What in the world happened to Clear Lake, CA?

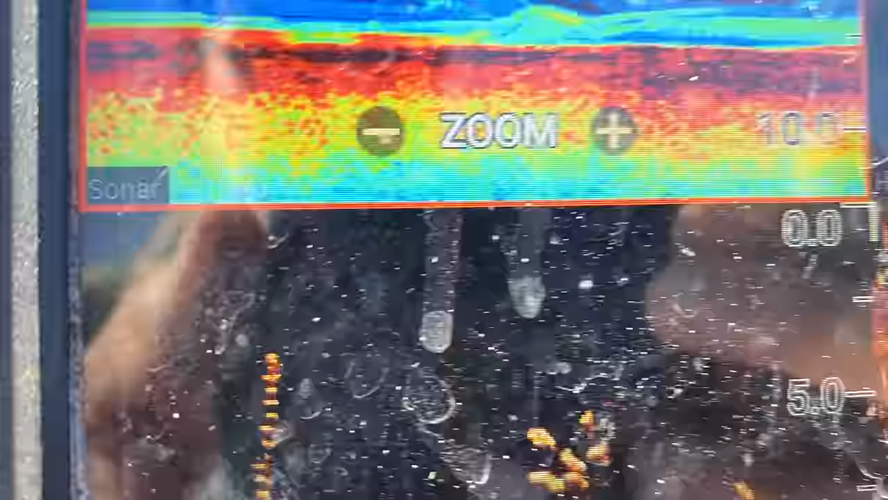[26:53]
You can see them clear as day on the graph.
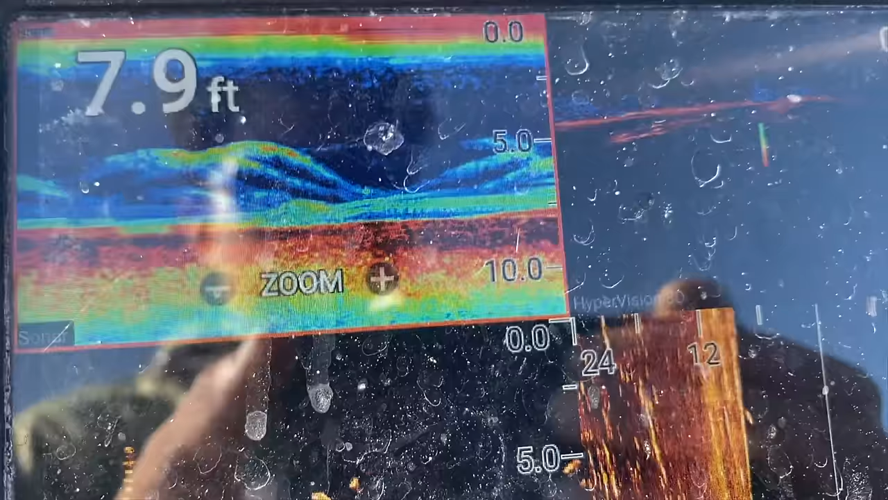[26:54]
On screen: depth 7.9 ft
Down imaging, sonar, even see them on the side scan.
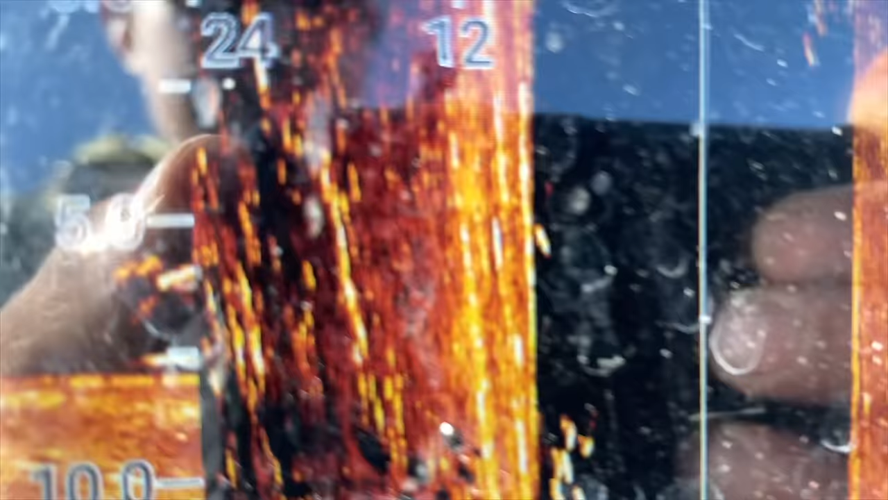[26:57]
I mean, it could be crappie or bluegill too, I suppose.